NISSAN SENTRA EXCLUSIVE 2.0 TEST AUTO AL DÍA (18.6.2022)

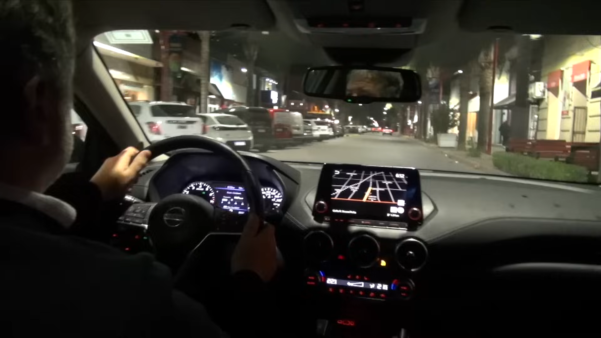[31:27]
ciudad donde las luces LED son protagonistas y el auto con algo más de un año y medio en el mercado
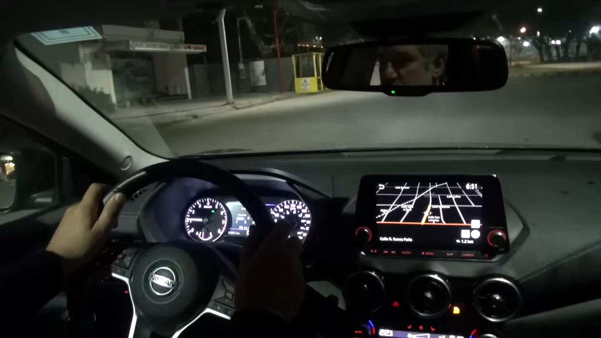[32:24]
para un tránsito citadino intenso como estamos viendo aquí
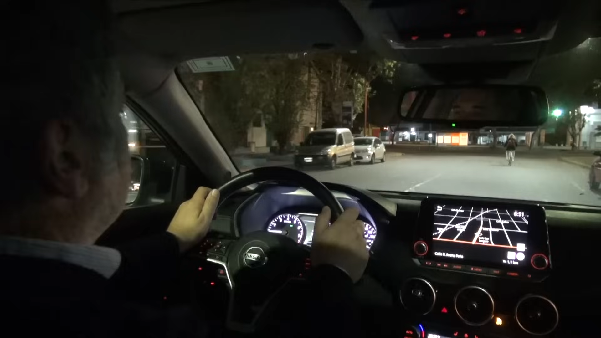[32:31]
en Cañada de Gómez provincia de Santa Fe a donde vinimos para hacerle kilómetros a este centro pero también para la inauguración
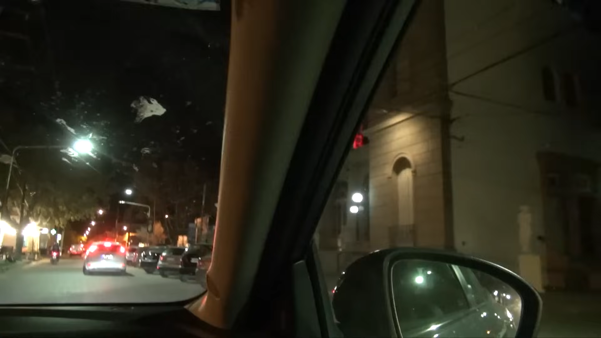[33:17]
ya tarde esa noche regresamos a Villa Constitución buen momento para evaluar las luces
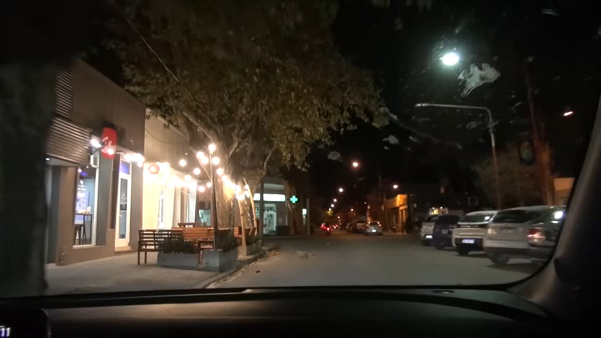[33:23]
y también otras ayudas a la conducción recordando que
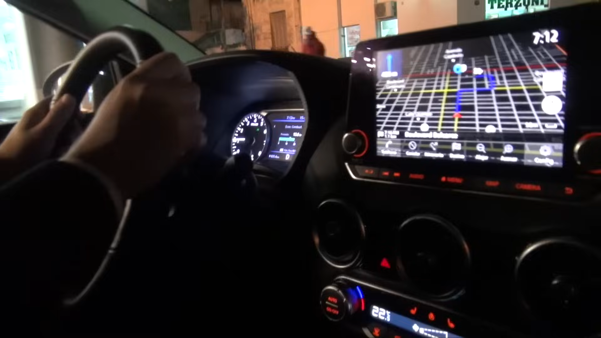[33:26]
tiene detector de peatones con frenado autónomo las luces bajas son led pero no tienen
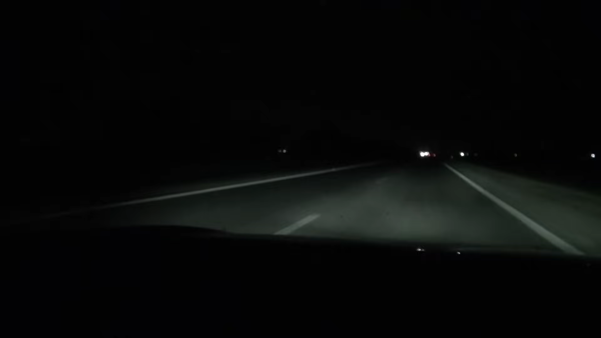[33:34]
gran poder lumínico iluminan mucho acá adelante pero no en profundidad las altas si son muy buenas pero tampoco podemos andar permanentemente con las altas lo que voy a hacer ahora es conectar el control de crucero adaptativo y lo voy a poner a la máxima
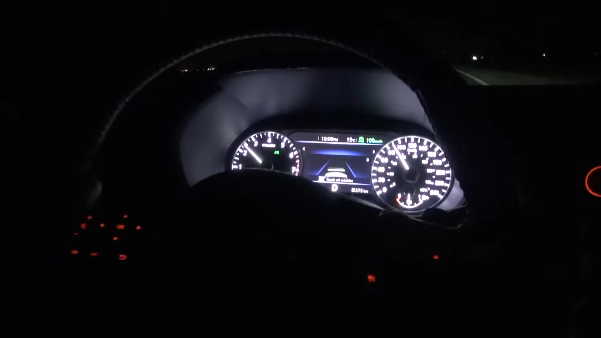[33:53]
de la autopista 120 kilómetros por hora y ahí me alerta el cambio de carril y cuando yo llego a este camión que va adelante ya lo detectó empieza a frenar yo no estoy tocando los pedales va a quedar a la distancia que yo le di desde el volante porque podría ponerlo más lejos ahí se va a alejar más del camión o puedo decir más
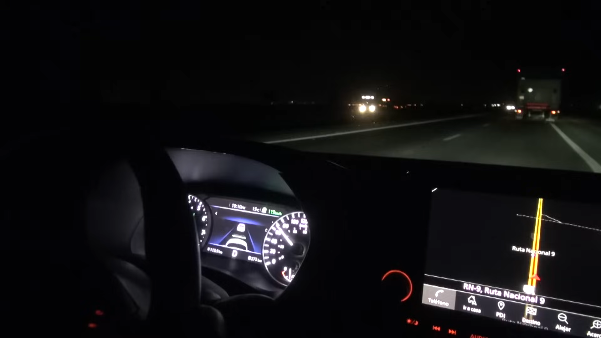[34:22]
cerca entonces se acerca vuelve a acelerar y se acerca al camión si yo voy a poner un sobrepaso indicándolo con la luz de giro ahí el vehículo va
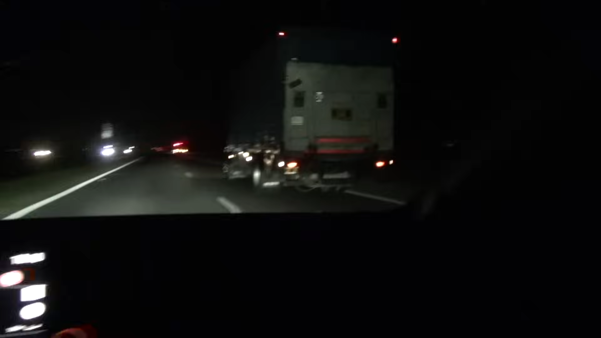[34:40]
solo a los 120 kilómetros por hora y esa luz en el espejo es el alerta de punto muerto que me indicaba que tengo el camión que no me van a permitir digamos si yo pongo la luz de giro me va a sonar que tengo algo en el punto ciego